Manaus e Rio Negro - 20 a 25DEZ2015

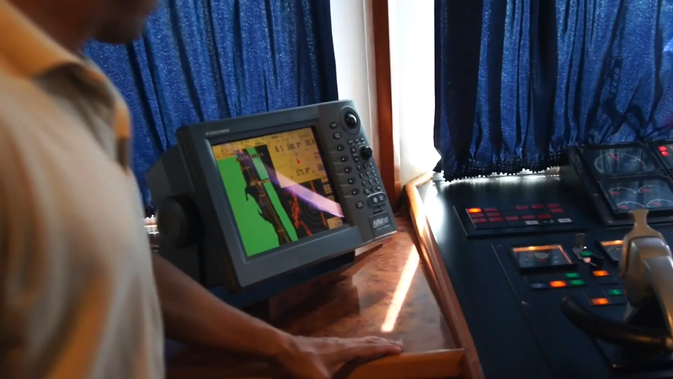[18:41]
Está precisando do navio, ilha Anavilianos é o nome da ilha, aqui pela lado direita,
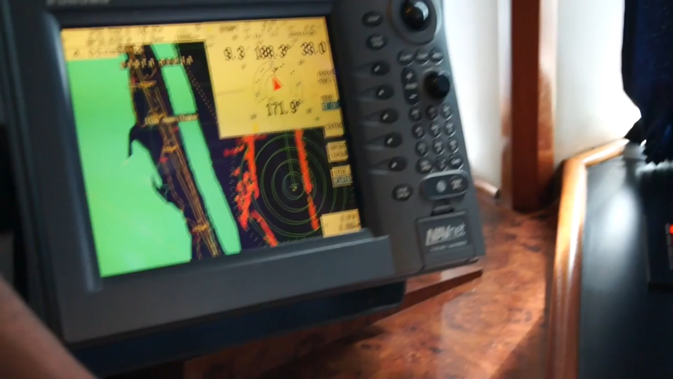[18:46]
Santa Maria é o nome de uma comunidade, vai passar aqui à esquerda,
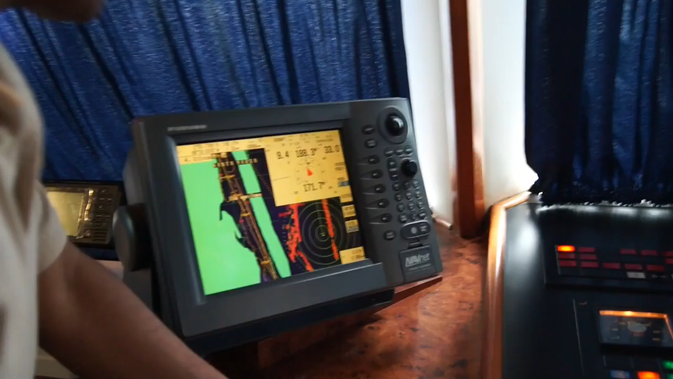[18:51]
profundidade agora 9 metros, temperatura d'água 33 graus Celsius.
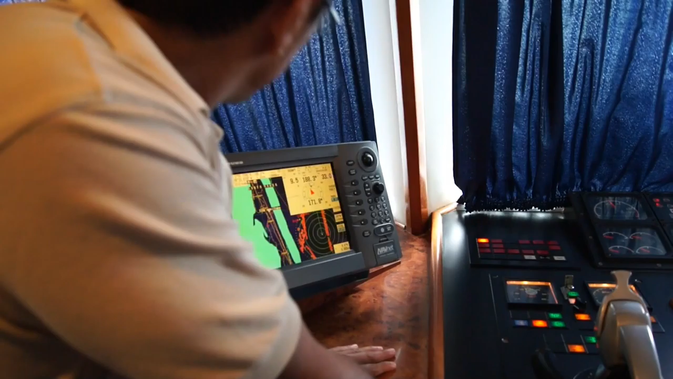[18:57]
33? É isso. Velocidade 7.4 nós.
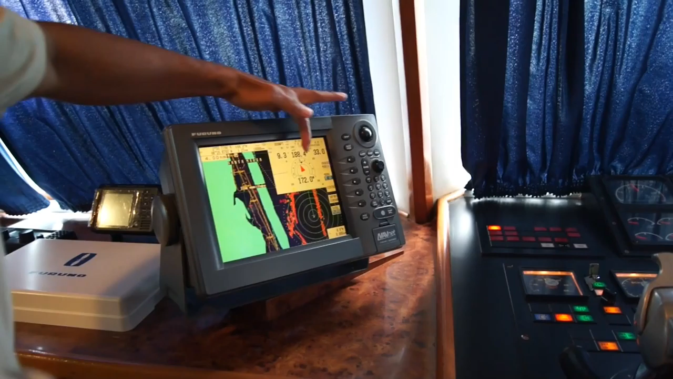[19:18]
Aqui é a bússola digital apontando em direção ao sul.
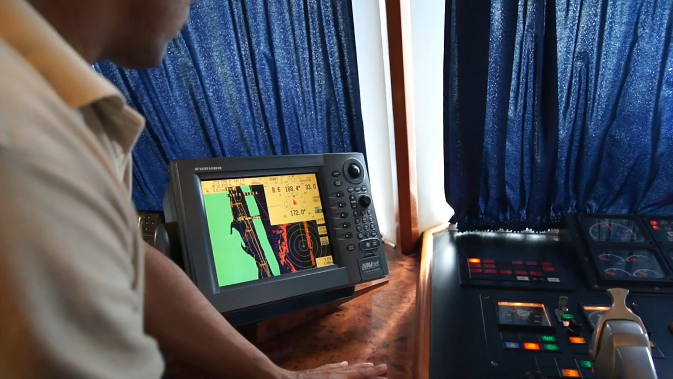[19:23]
Aqui é o radar, canto direito.
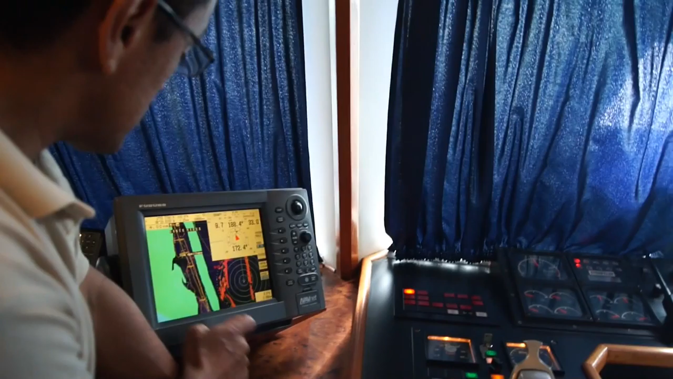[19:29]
Cada circunferência tem uma distância de 250 metros. Pode fazer.
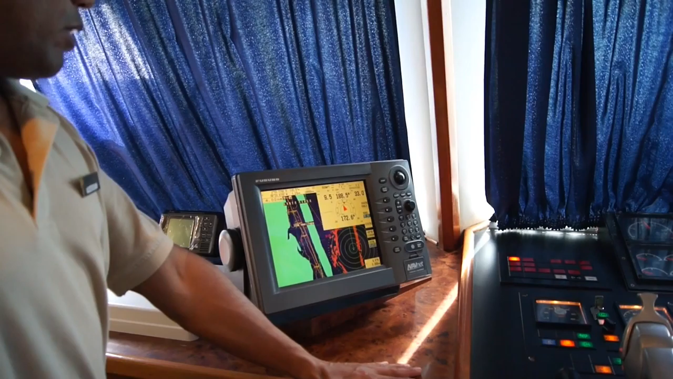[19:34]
Precisamente à direita, aquela ilha de Xbox aqui. PlayStation, aqui ó, um lado pro outro.